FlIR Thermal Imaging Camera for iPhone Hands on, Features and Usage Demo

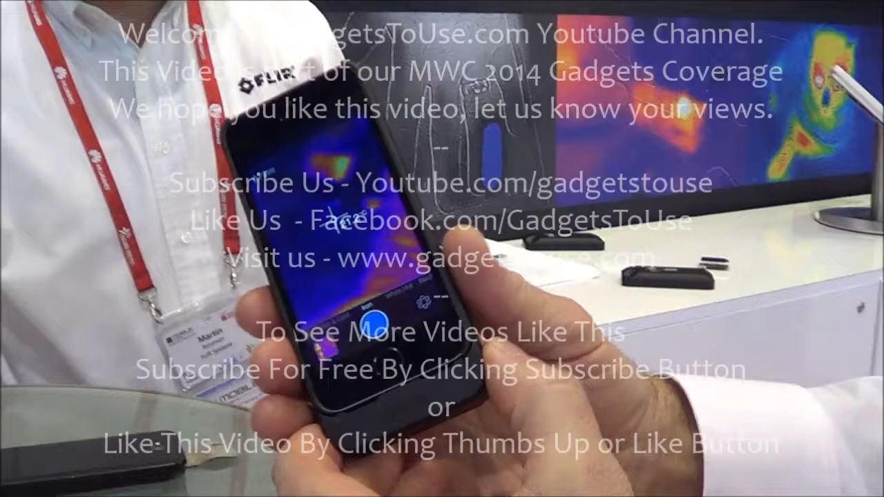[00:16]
All right, this is the new FLIR 1, which is a personal thermal imaging camera.
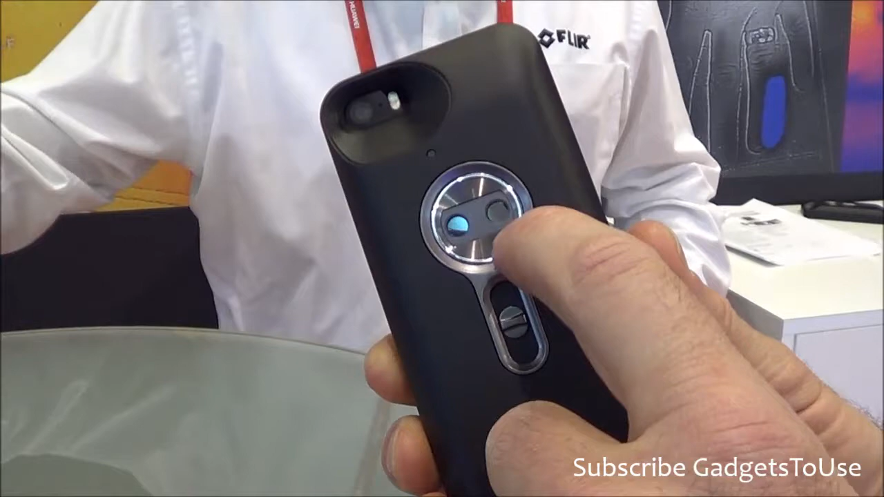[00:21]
It incorporates the latest thermal sensor technology as well as a visible camera. We extract the edges from the visible image and overlay that on the thermal data, transmit it through this accessory to the iPhone application.
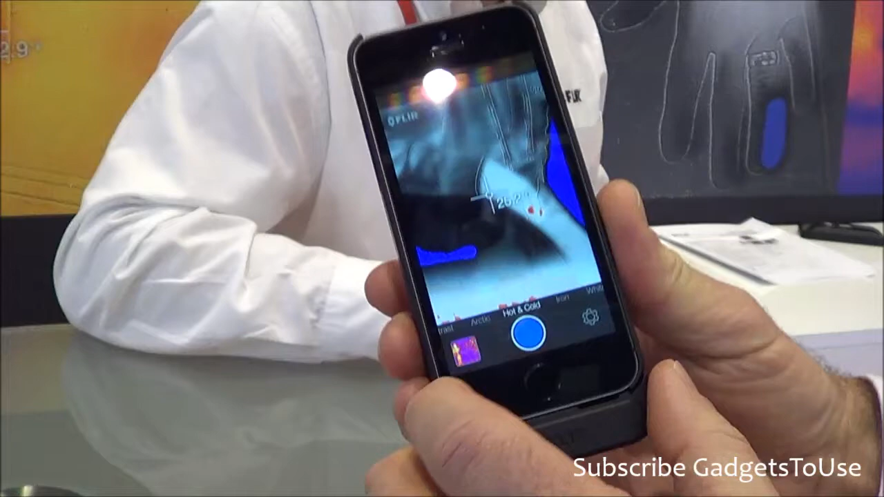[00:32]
And what I'm showing you right now is a color image of my colleague Martin,
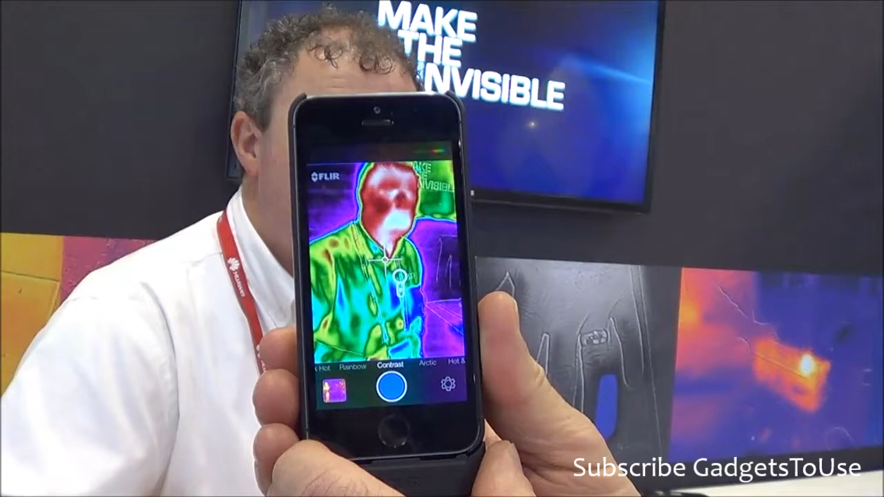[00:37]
and you can see that the white and red elements are representing hot temperatures,
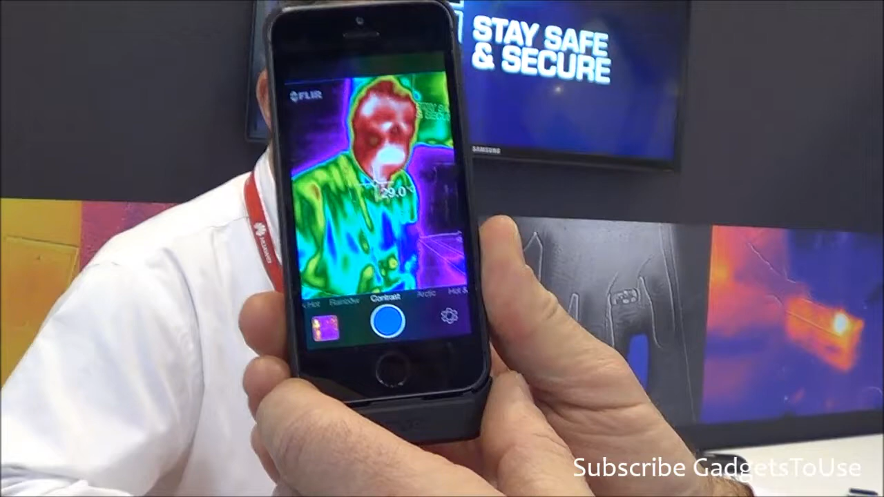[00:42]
and the blue and black represent cold temperatures.
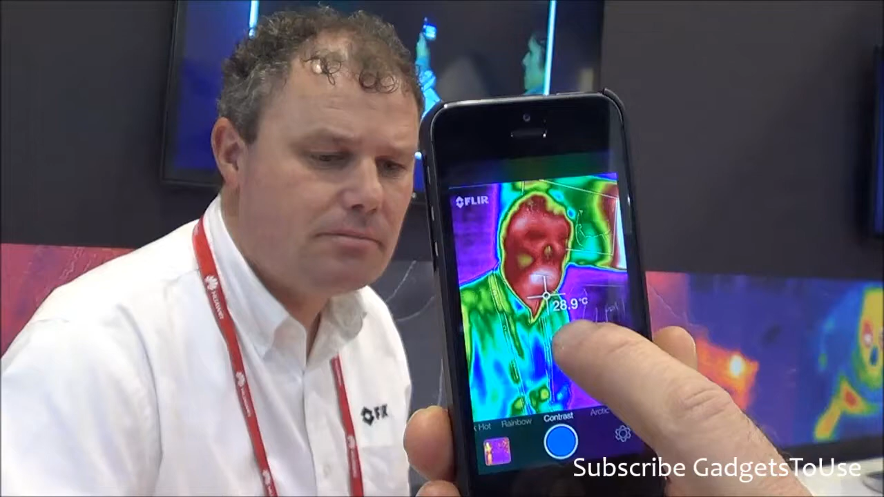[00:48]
On screen: spot 28.9°C
And I have a temperature readout of the cross point that says his temperature on his face is about 33, 34 degrees C.
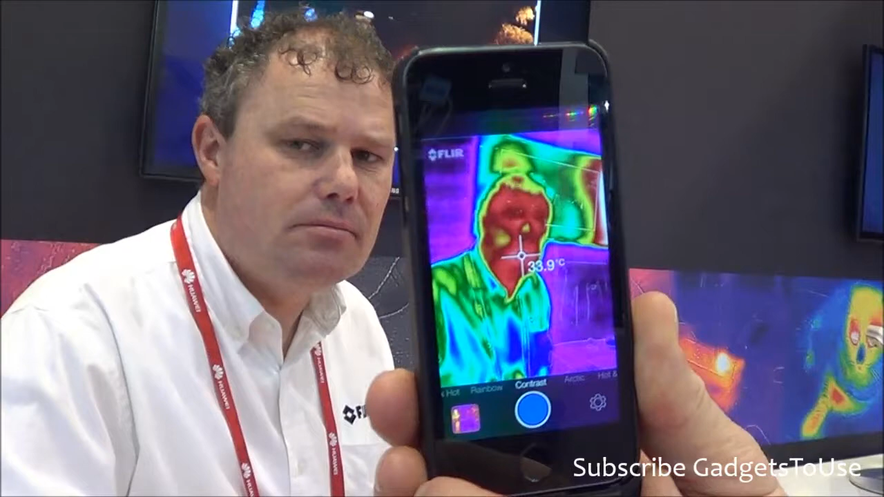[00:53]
On screen: spot 33.9°C
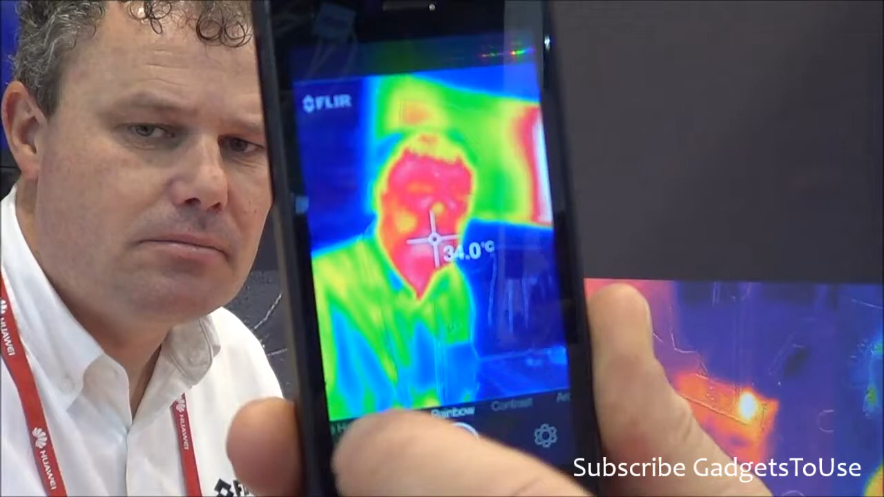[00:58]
On screen: spot 34.0°C
And I can change the color palettes to show the scene with different colors. In this case, white is hot and black is cold.
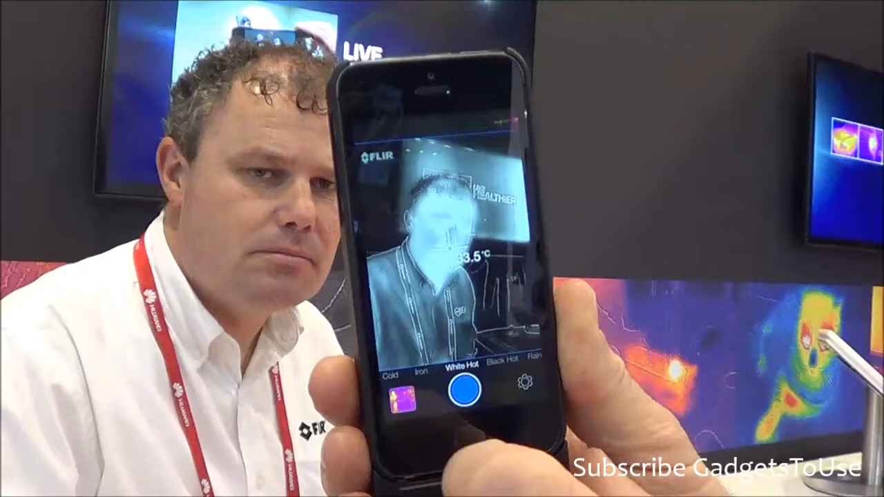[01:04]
And now I go to one where yellow and white are hot and black and blue are cold.
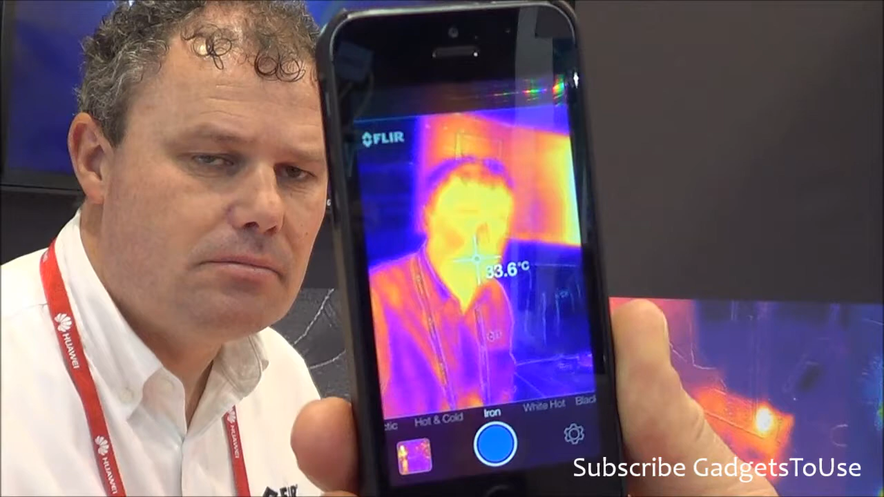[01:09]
On screen: spot 33.6°C
And you can capture a still image or a video clip and save it to the camera.
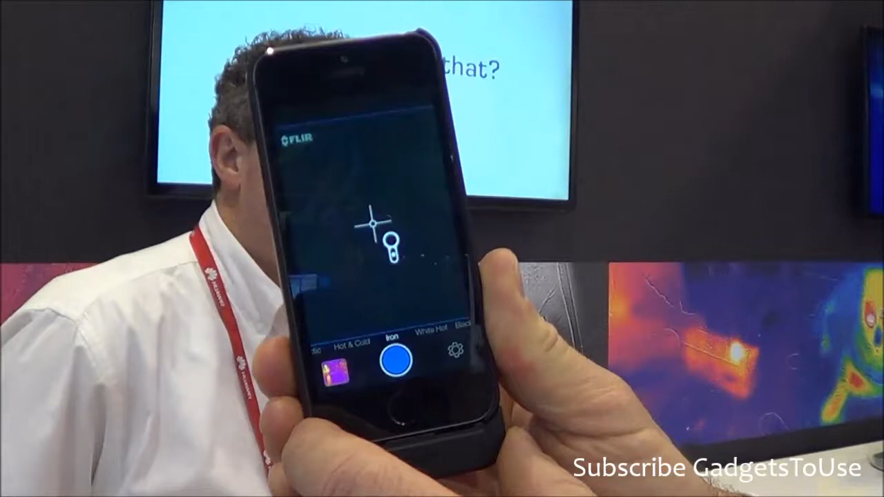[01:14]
And you can use it for any number of applications. So approximately what will be the size of a five minute
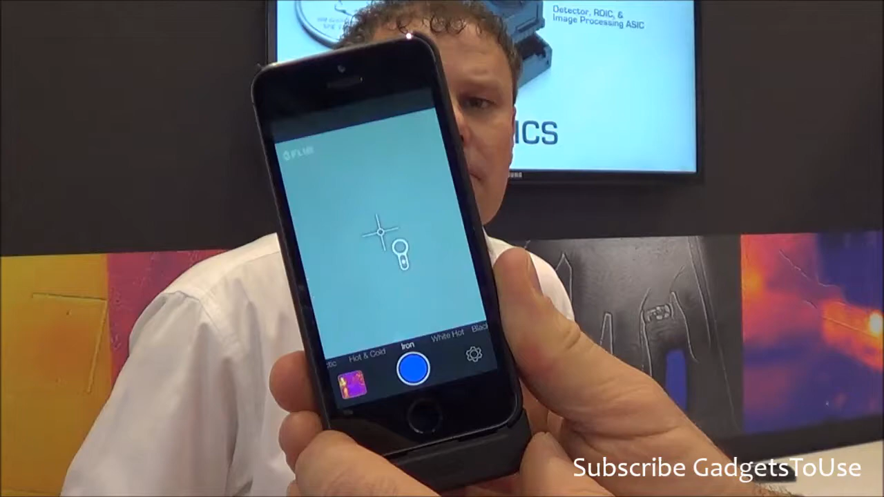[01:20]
video if you record with this particular accessory on the device? How much will be the storage?
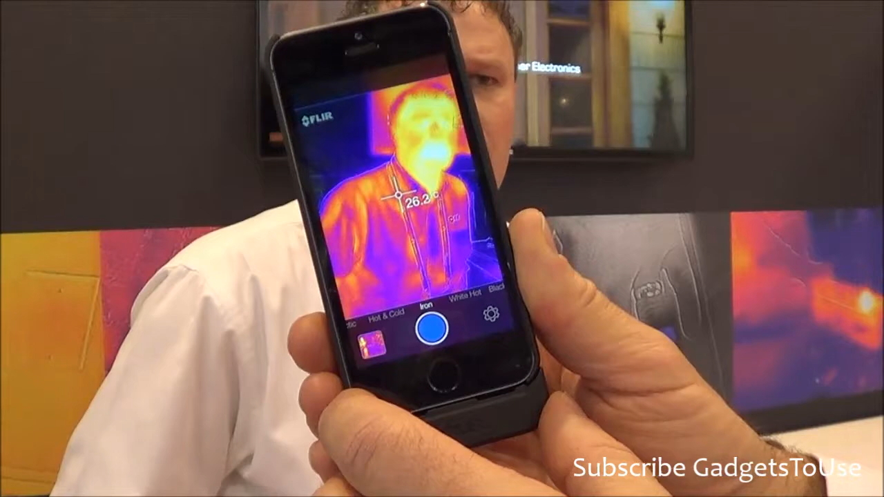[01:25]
It's relatively low because the image itself is only 80 by 60 pixels.
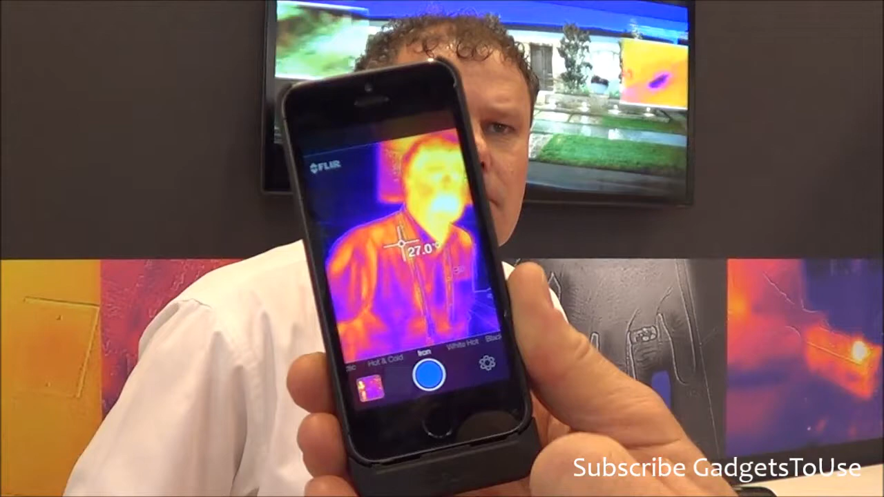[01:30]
So the pixel depth is very small. It's a very, you know, small megabytes for even long video clips.
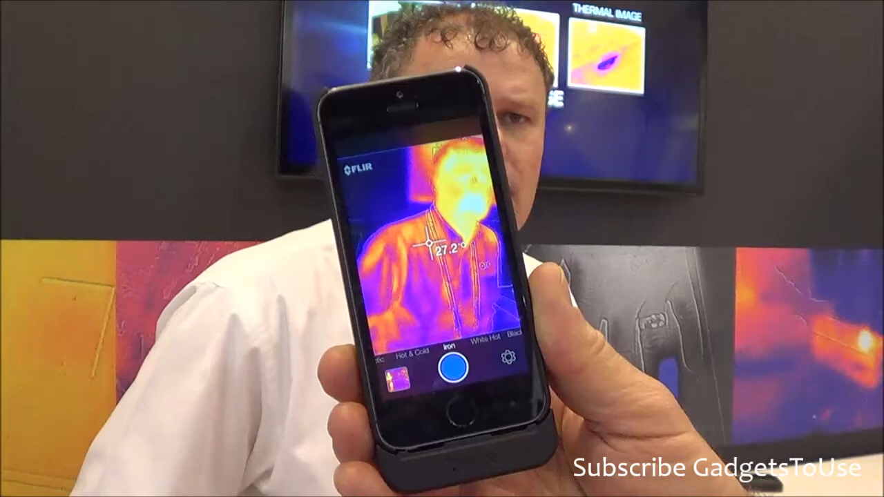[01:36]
So how it can be useful for the consumers or for the business users out there? Sure.